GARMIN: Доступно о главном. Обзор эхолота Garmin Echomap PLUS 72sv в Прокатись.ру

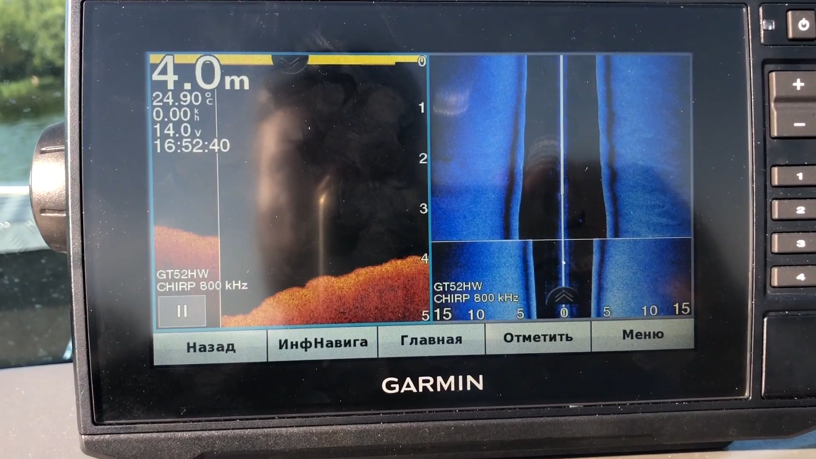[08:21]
On screen: depth 4.0 m, water 24.90°C, speed 0.00 km/h
То, что те режимы рыбопоисковые, которые вам необходимы.
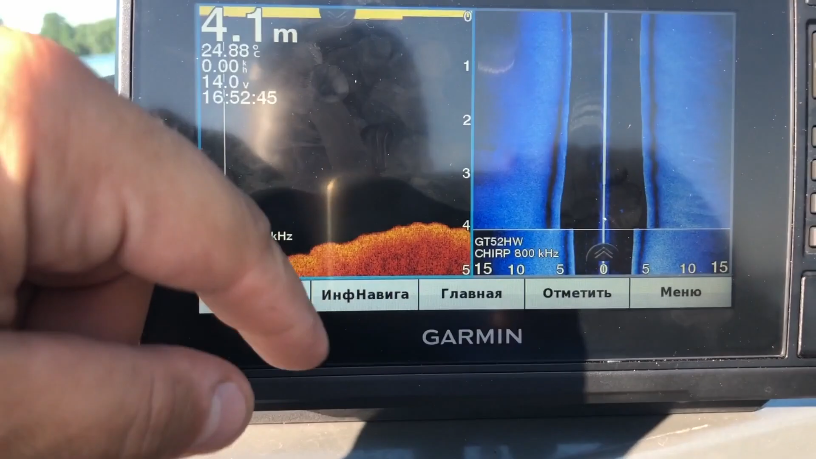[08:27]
On screen: depth 4.1 m, water 24.88°C
Но это может, в общем, у нас любой эхолот.
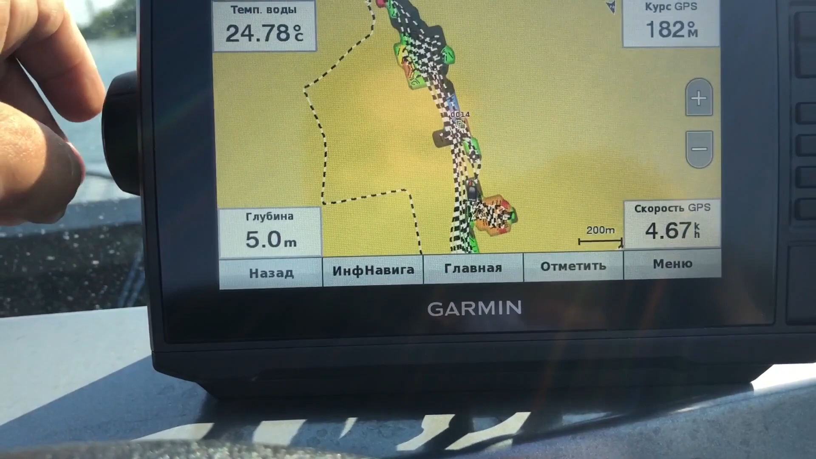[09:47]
On screen: depth 5.0 m, water 24.78°C, speed 4.67 km/h
Значит, если они у нас не отрисованы, нам надо потратить некоторое время, например, на их отрисовку. Как это делать? Значит, вот у нас, например, наш неизвестный водоем.
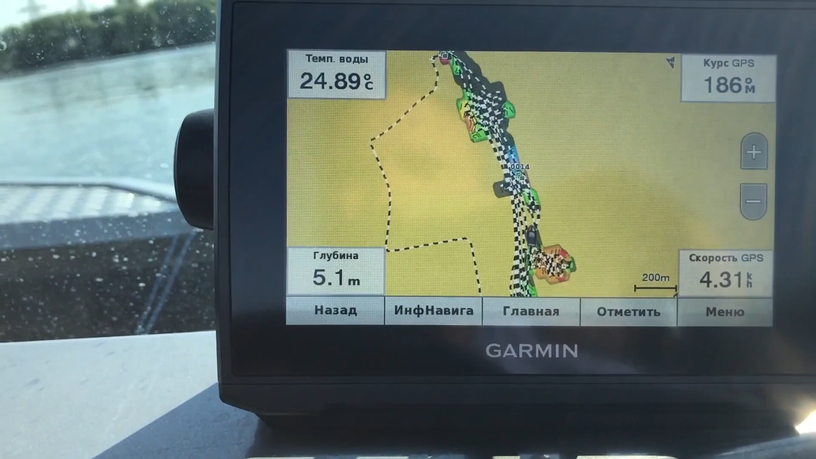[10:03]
On screen: depth 5.1 m, water 24.89°C, speed 4.31 km/h
Мы можем на скорости до 20 км в час абсолютно спокойно идти.
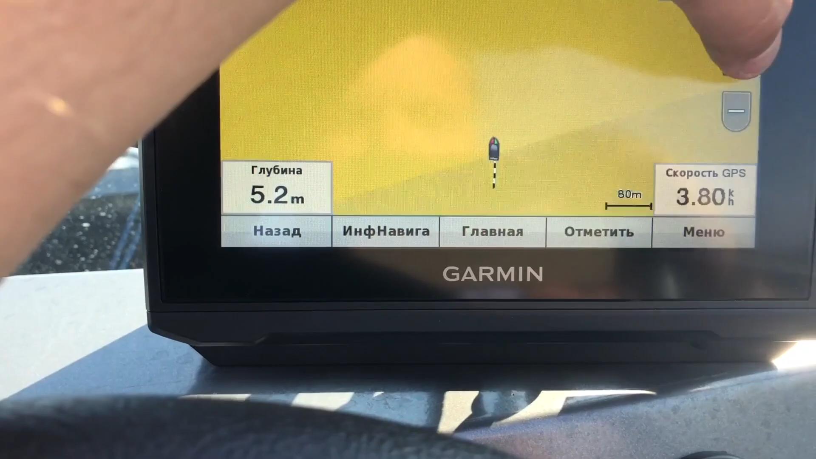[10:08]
On screen: depth 5.2 m
И если мы будем приближать, то мы будем видеть как раз наши изобаты. Вот здесь есть кусочек, который, к примеру, мы не знаем никакой глубины.
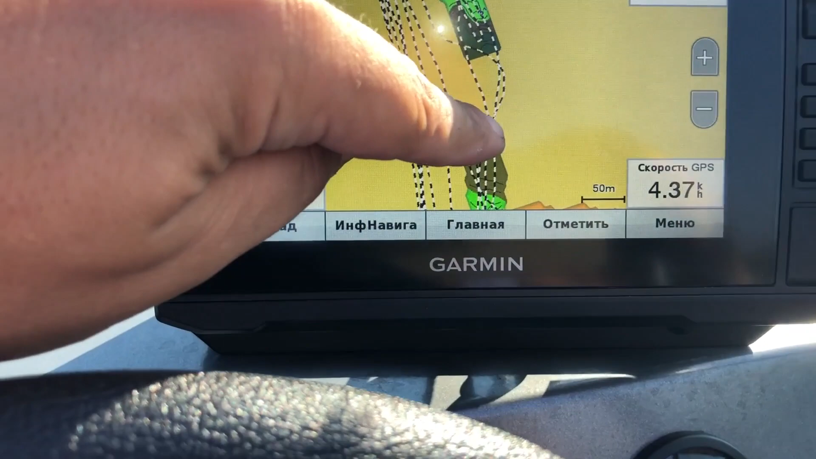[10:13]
Мы включаем через меню, нажимаем Quick Draw Contours и начать запись делаем.
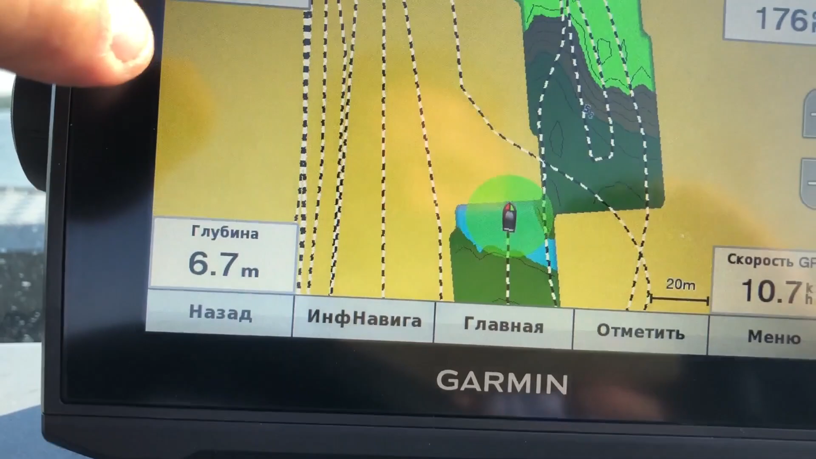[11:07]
On screen: depth 6.7 m
А цветовая схема, она настраивается. Сейчас у нас 20 метров на одном сантиметре. Вот мы сейчас пройдемся так вот немножечко по бровке на Москва-реке и покажем вот такую штуку. Значит, про цвета я сейчас объясню чуть-чуть, прям попозже. Вот мы сейчас открываем таким проходом на скорости, например, 10 километров в час.
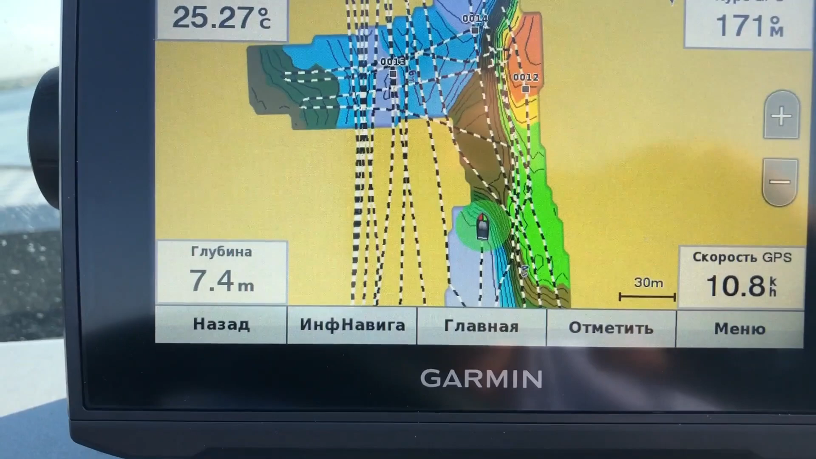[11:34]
On screen: depth 7.4 m
Мы можем идти и рисовать наши закрытые для нас участки, которые мы не знаем. Можем идти даже чуть побольше. Давайте чуть побольше включим.
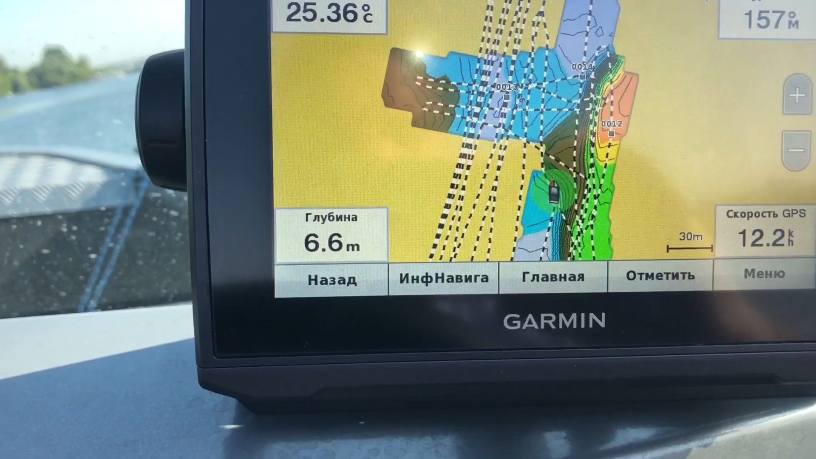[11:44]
On screen: depth 6.6 m, water 25.36°C
Это масштаб отображения.
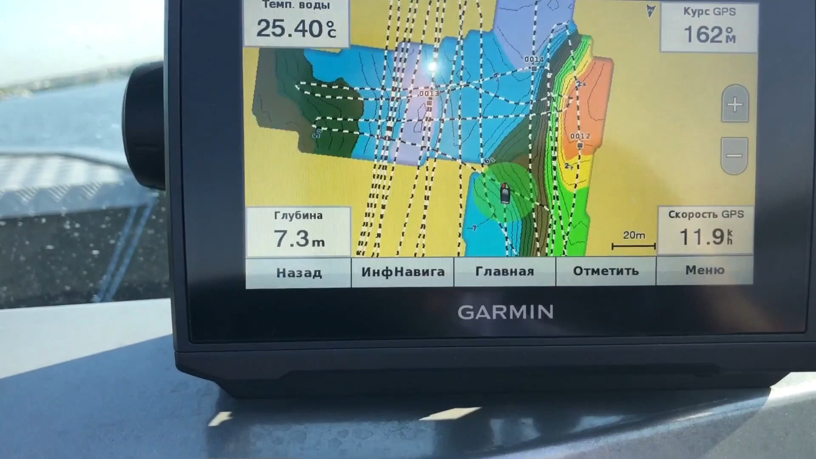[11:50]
On screen: depth 7.3 m, water 25.40°C
Сейчас мы совершим разворот на 180 градусов. Скажем так, вот такой зигзаг отрисуем, как здесь сейчас вы видите на картинке. Вот мы совершаем разворот.
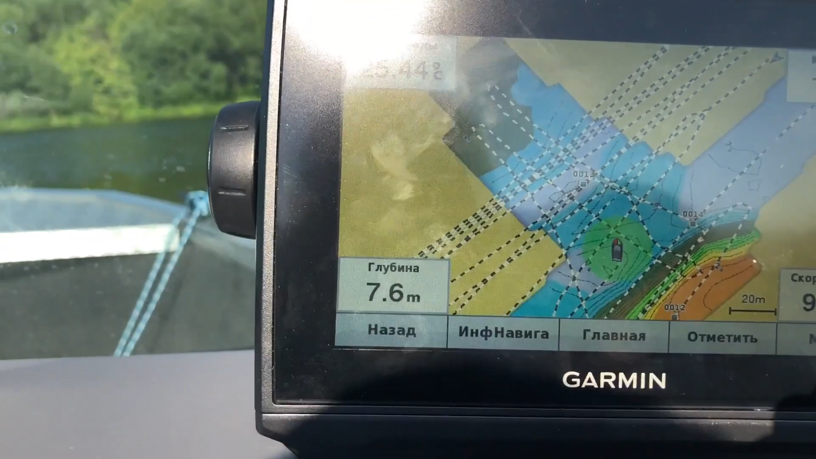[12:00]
On screen: depth 7.6 m
Выстраиваемся на нужный нам курс и пошли назад. Мы уже в некоторых роликах показывали, как это правильно делать на Humminbird серия Onyx была. То есть у них тоже есть рисовалка, и у Lorenz есть рисовалка карт. Но на Garmin это бесплатно.
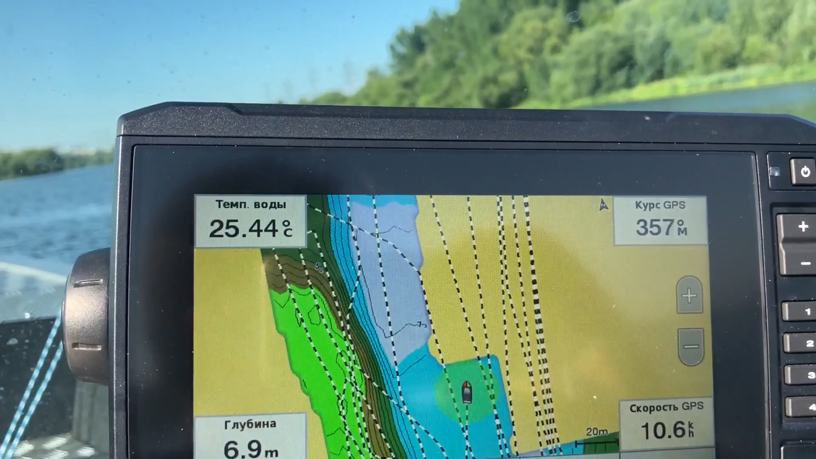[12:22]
On screen: depth 6.9 m, water 25.44°C
Это подкупает для покупки приборов Garmin. Идем мы на скорости 10, а можем идти чуть побольше.
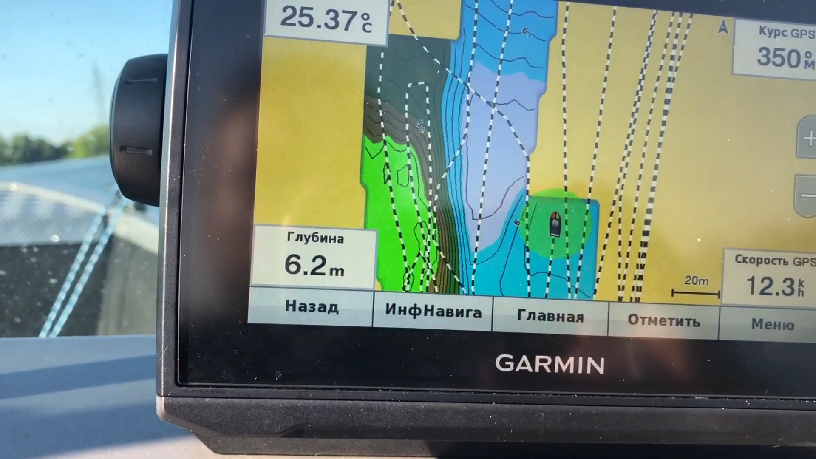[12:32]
On screen: depth 6.2 m
Сейчас заодно я вам покажу, как проявляется красная окружность, закрашенная в красный цвет. То есть на скорости 15 километров в час можно абсолютно спокойно рисовать.
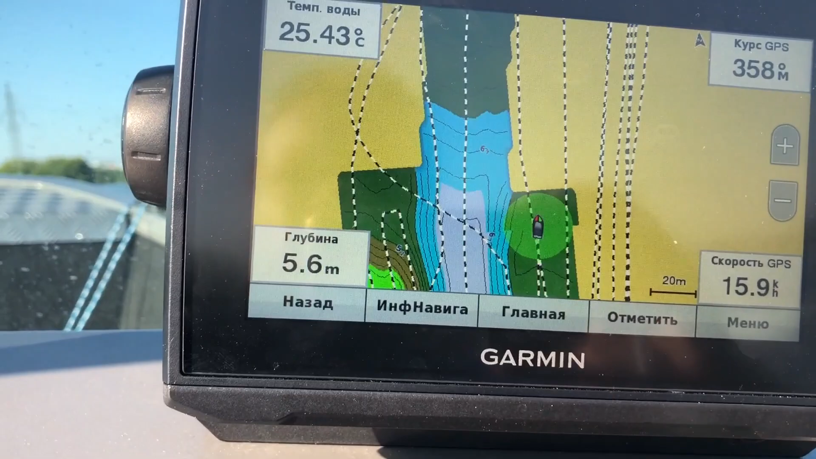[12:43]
On screen: depth 5.6 m, water 25.43°C, speed 15.9 km/h
Как только вы... Вот желтый, это уже, скажем так, не опасность, а предупреждает, что скорость высокая. И отрисовываться будет не так качественно, как бы вам хотелось.
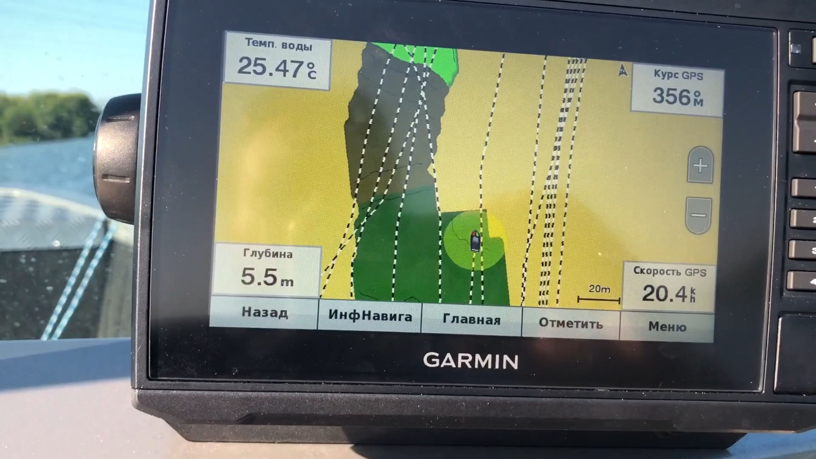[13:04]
On screen: depth 5.5 m, water 25.47°C, speed 20.4 km/h
Скажем так, как может этот прибор вообще отрисовывать. Вот 18 километров в час. На 20 у него появляется как раз красная линия. Сейчас мы чуть-чуть разгонимся. Вот 19.
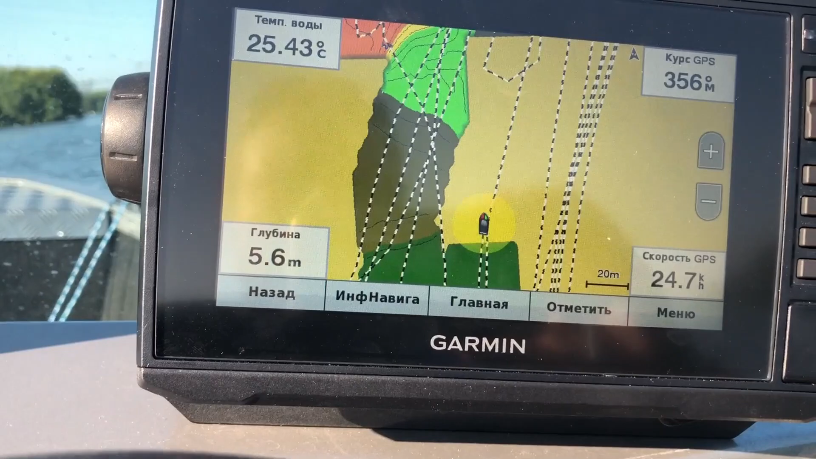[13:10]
On screen: depth 5.6 m, water 25.43°C, speed 24.7 km/h
23 уже. Ну все, сейчас он перейдет на красный режим. Вот красная точка появилась.
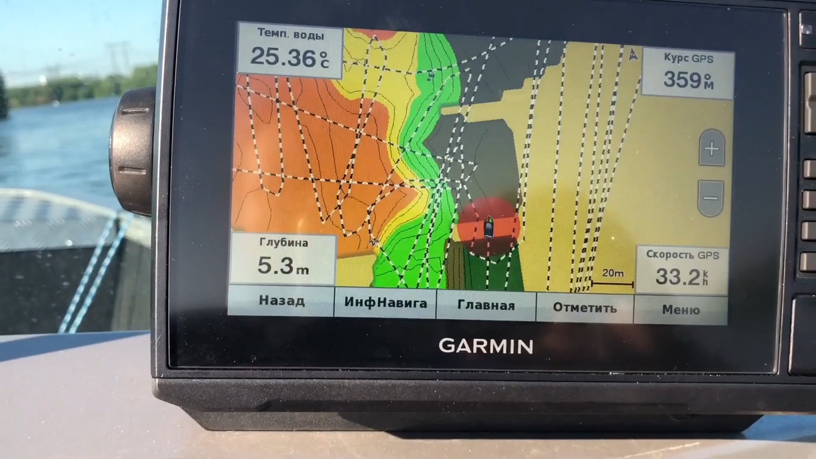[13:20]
On screen: depth 5.3 m, water 25.36°C, speed 33.2 km/h
Это означает, что вы потеряете большее количество данных, которые могли бы использовать для своих цифр. Вот на 30 он еще более или менее отображает.